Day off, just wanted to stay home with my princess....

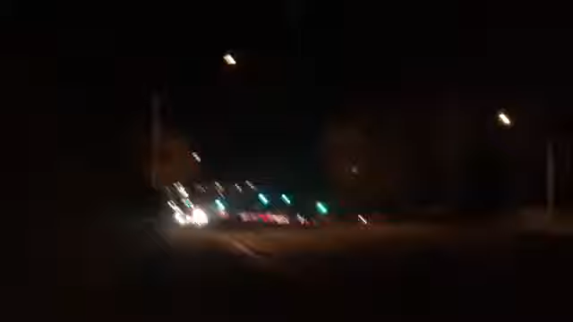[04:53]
You see how many cars are coming right now? Like, what the fuck? Everybody up to Arley. It's It's currently 7, and as you can see, it's getting light.